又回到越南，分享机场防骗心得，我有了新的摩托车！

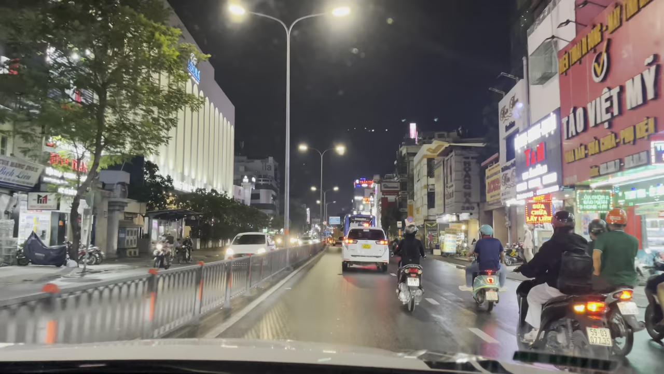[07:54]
越南这种拥挤的道路啊我感觉亲切又熟悉